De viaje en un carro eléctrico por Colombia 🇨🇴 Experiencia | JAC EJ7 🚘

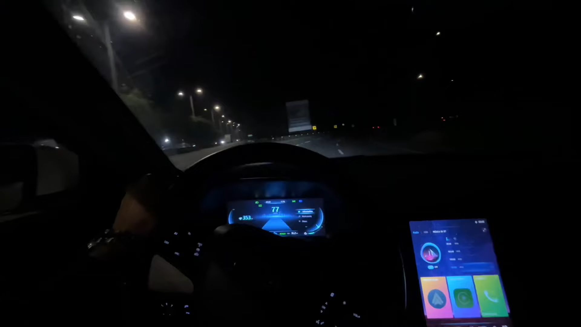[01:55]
Acabamos de pasar el primer peaje saliendo de la ciudad de Bogotá y ya pues estamos entrando a carretera.